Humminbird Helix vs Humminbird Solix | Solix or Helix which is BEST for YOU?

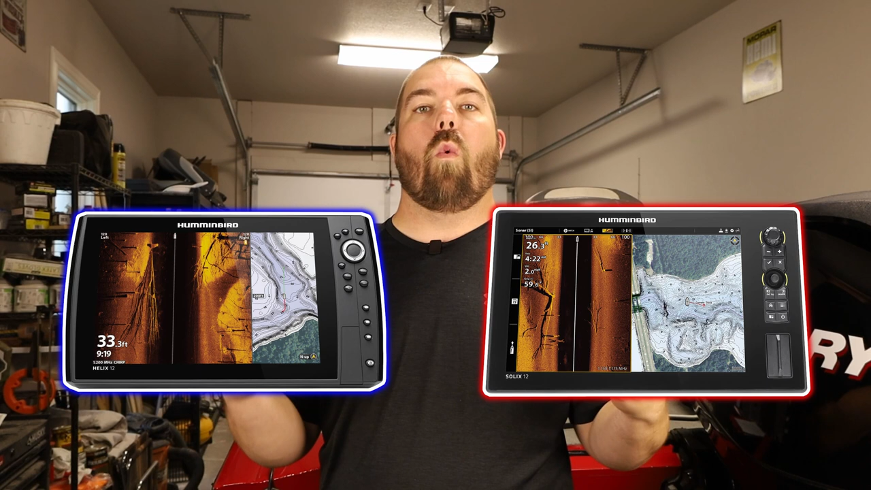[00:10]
What are the big differences and if you're looking to buy one which one should you consider.
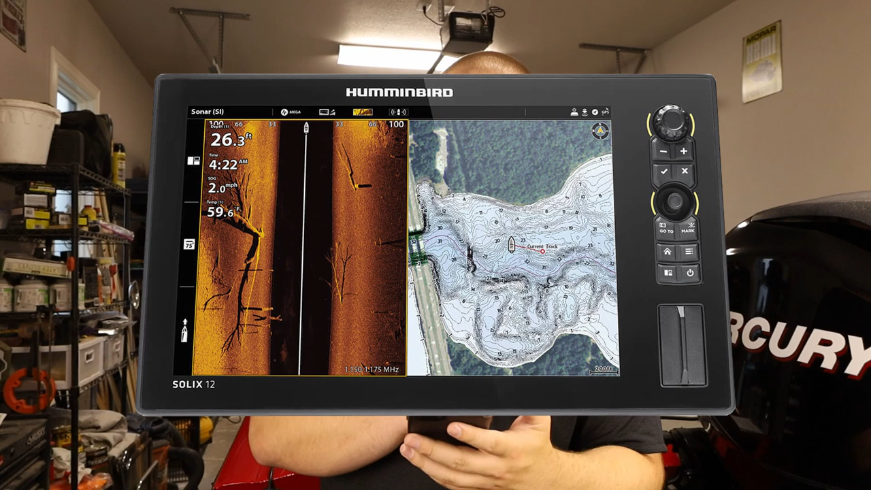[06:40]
On screen: depth 26.3 ft, speed 2.0 mph
zooming out and doing menu options. It has a very clean look. The entire surface of the screen is all on one surface. So it's very, very easy to clean. You don't have any hard to reach corners or anything like that.
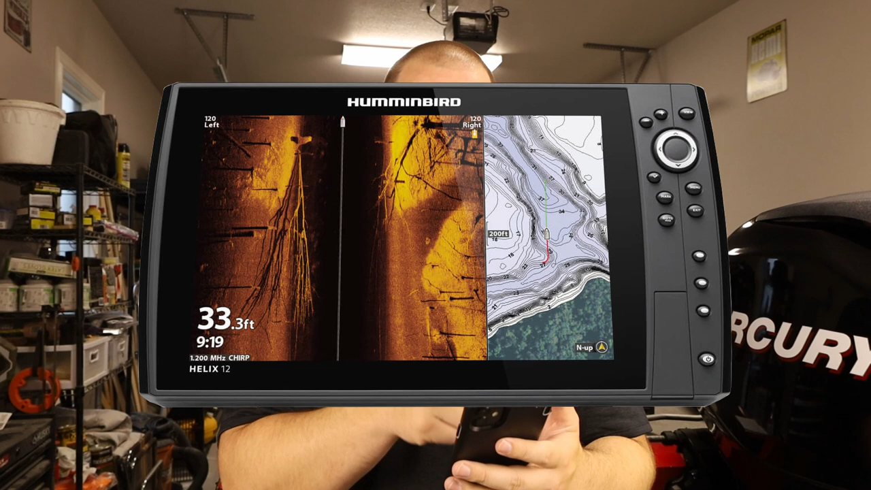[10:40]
On screen: depth 33.3 ft
So you're going to be able to clean the entire screen at ease and keep it really clean from those water spots and those splash spots that you get throughout the day. The only parts that might be hard to clean are the borders that are next to plastic, which is not a big deal. You can get your fingernail on there. But overall, you're going to be able to keep this screen really, really clean. Now let's go over the controls over here on the right side.
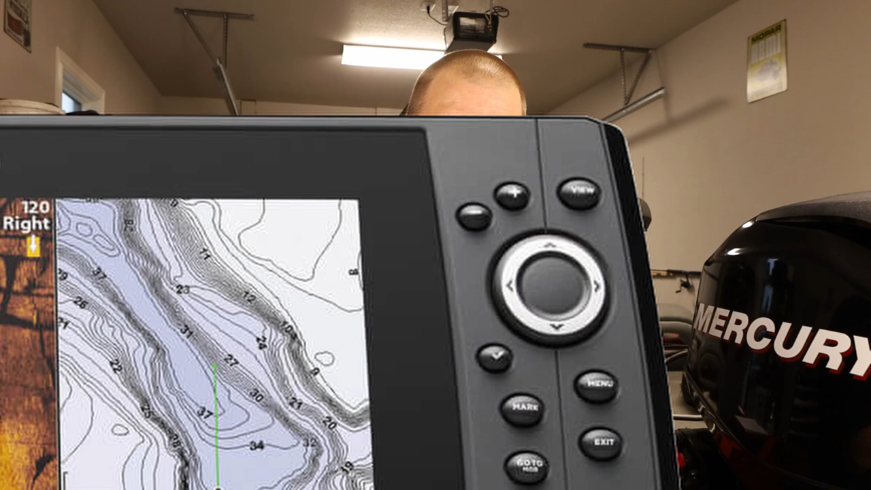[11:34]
Next is that control pad I was telling you guys about the left, right, up, down. Really great for working through your menu options or selecting screens for menu options. You have a check box there for an OK for a selection. You have your mark right below that. So if you need to make that quick way point, mark a point for whatever reason.
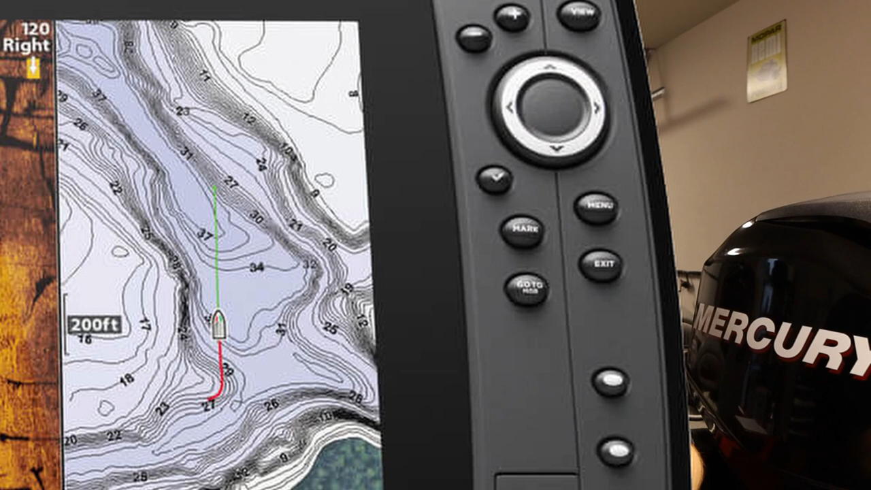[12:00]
You have your menu on the right and exit on the right. So you have real easy access to all those. And something you don't have on the Solix that you have here on the Helix is you have three buttons here for quick menu items or quick options. So you can link these to views, different menu options, whatever you need them to be. You can simply press this button and it'll immediately go to that view. So you don't have to go through all those views each and every time.
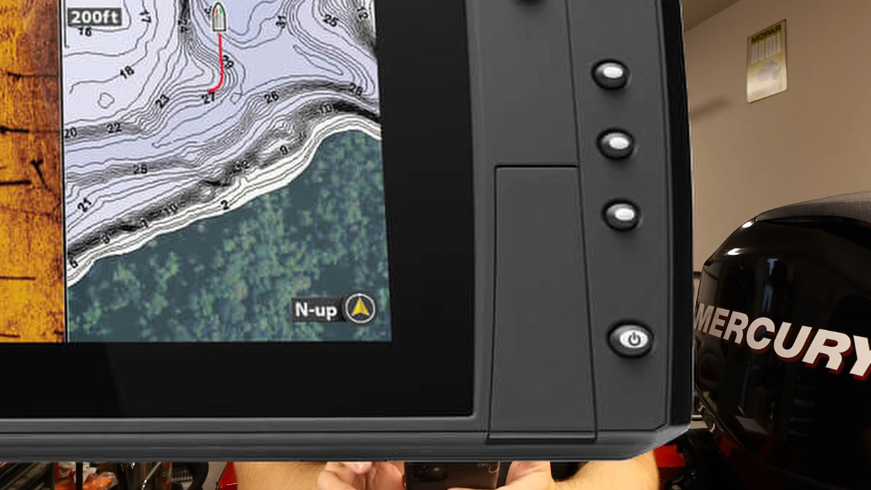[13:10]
That lid flips up and that's where you put your SD cards for your LakeMaster maps or general storage or whatever you need it to be. And then the power button obviously there is on the bottom to dim your screen or if you need to turn the unit off or put it in sleep mode.